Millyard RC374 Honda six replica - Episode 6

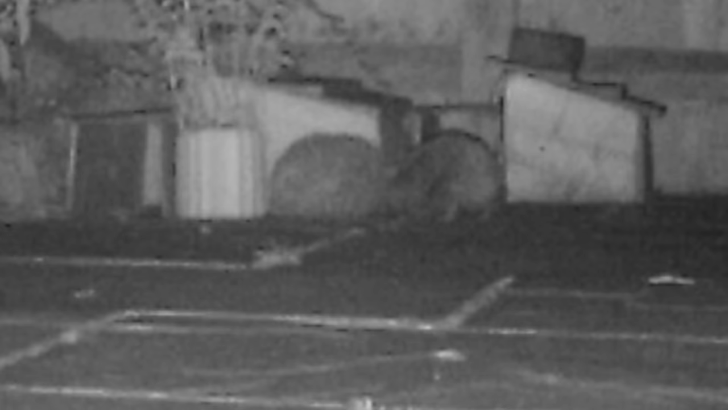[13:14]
One comes out, there's already one there in the water, and he's not impressed, so he gives him a proper shove, and he shoots off in one direction, and the other one goes off in the other direction. Really strange.